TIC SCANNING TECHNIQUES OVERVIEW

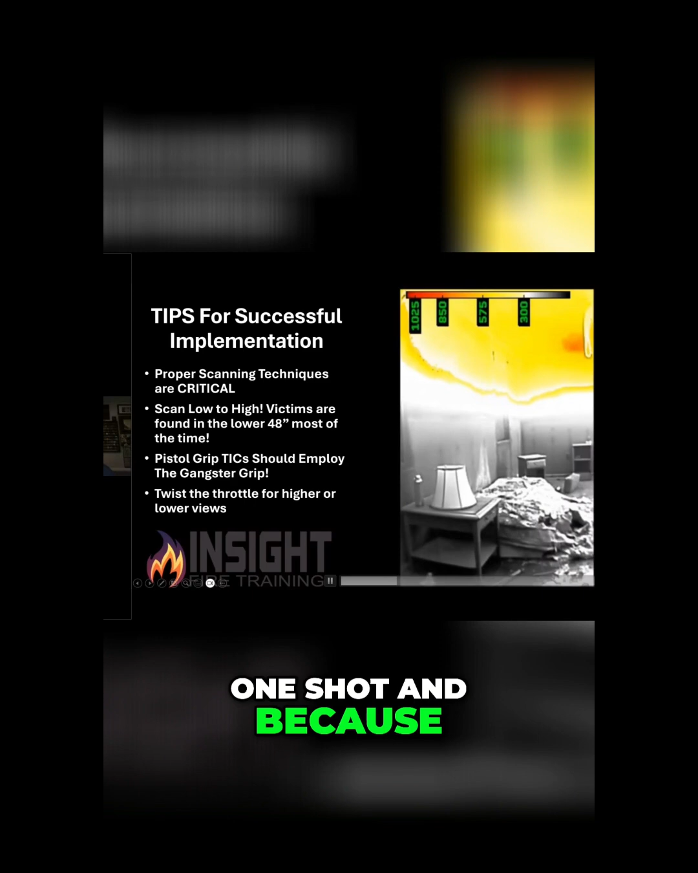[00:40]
and because of mixed gain mode in the seat camera we're able to focus in the cooler areas and the hotter areas
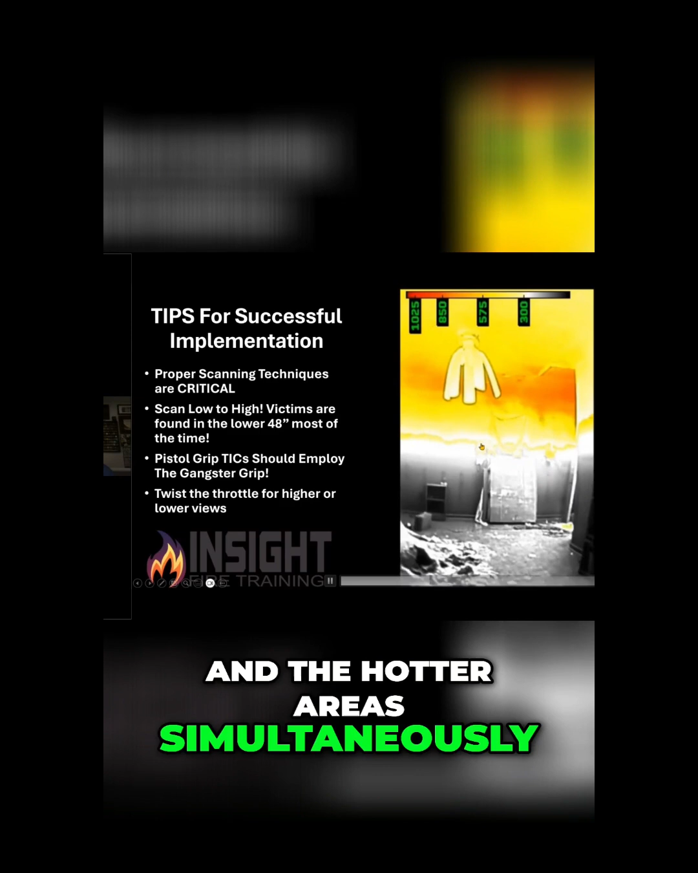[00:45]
simultaneously in this case we can see the fire and we could use the cameras to
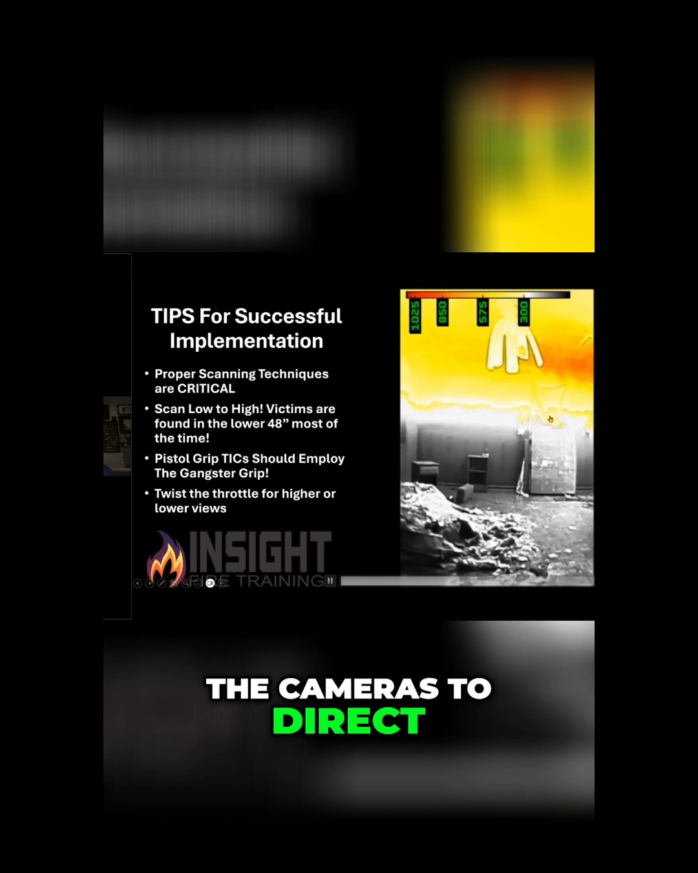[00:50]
direct our stream based on we see it coming from the right to the left and that poor ceiling fans had a bad